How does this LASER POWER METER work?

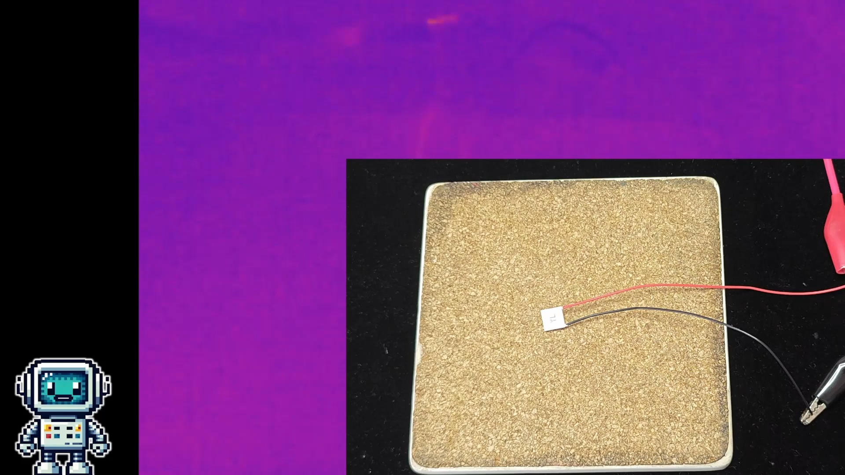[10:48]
Here you can see that happening in the thermal camera image, the dark square is the cool side of the heat pump, and on the other side, we can see that heat is then released.
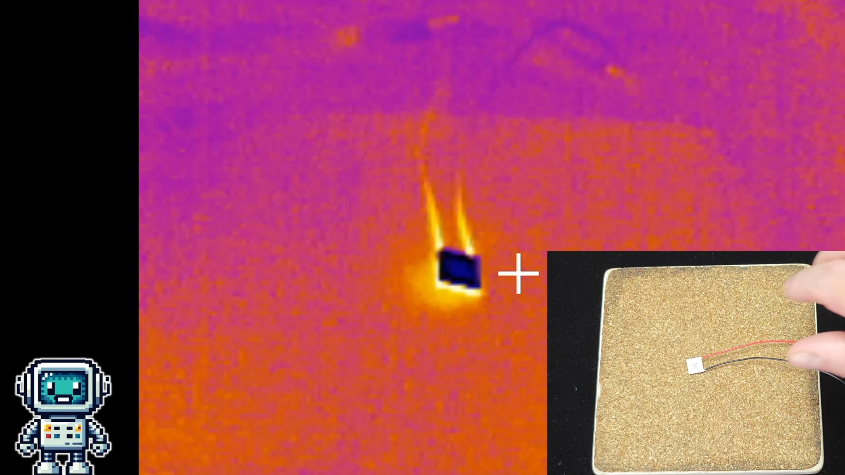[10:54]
It does need to be pointed out though,
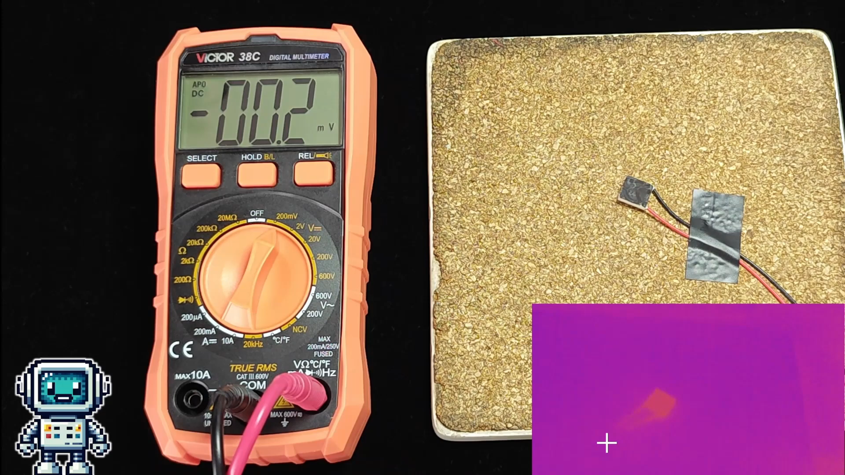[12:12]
We thought we would do a little experiment, to see how linear this relationship actually is.
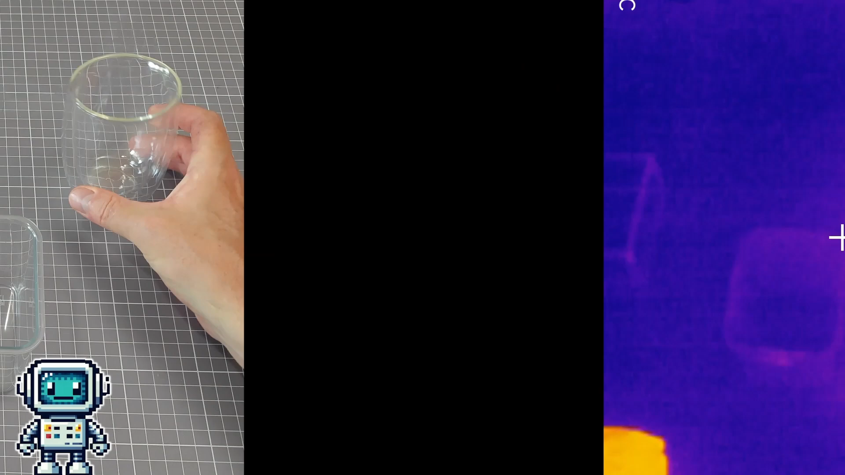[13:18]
This overly elaborate cover, was constructed because we were not able to just use a glass or polycarbonate enclosure,
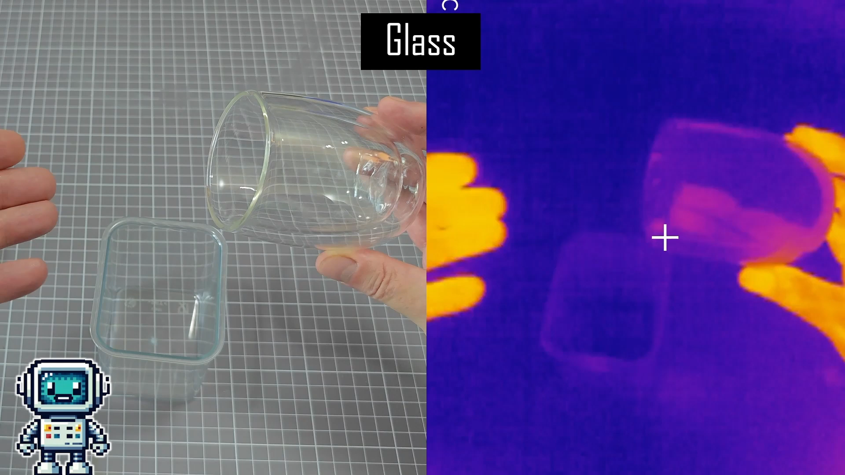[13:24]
those kinds of materials, are totally opaque to thermal infrared radiation.
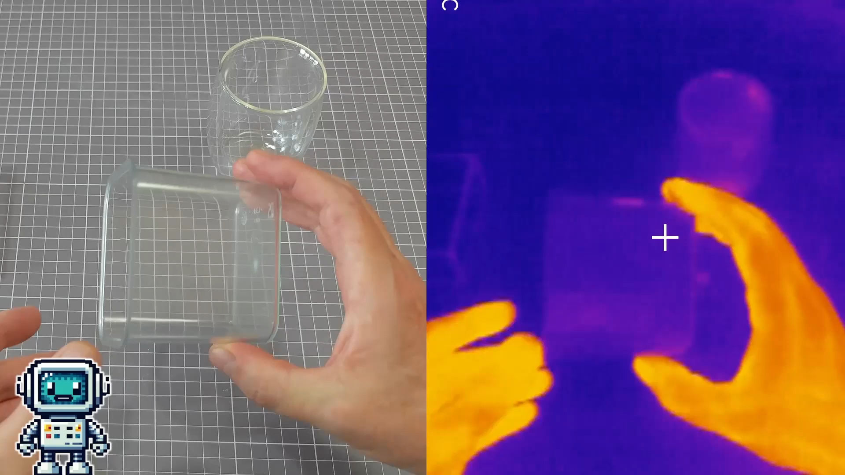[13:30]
Here, you can see the comparison between the visible and the thermal infrared views, when looking through various materials.
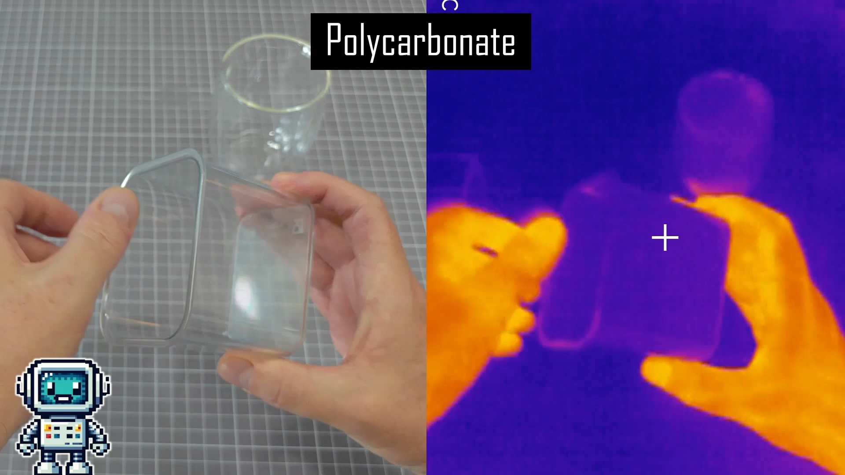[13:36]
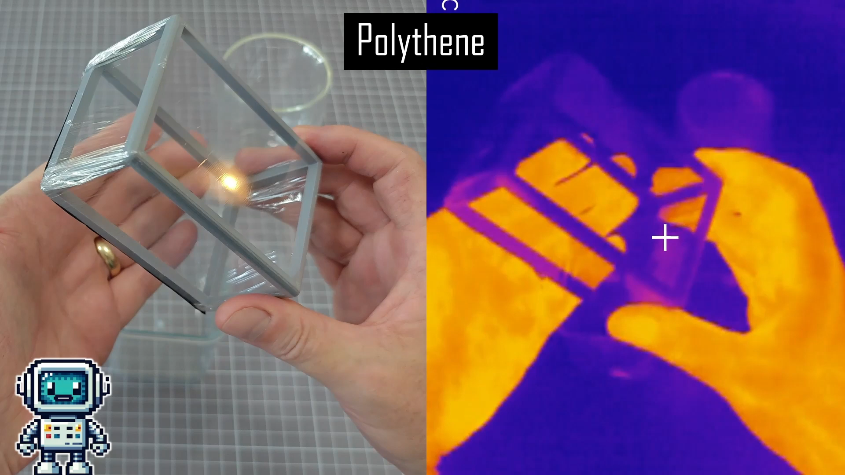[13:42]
But as you can see here, our polythene enclosure is very transparent to both visible, and thermal wavelengths.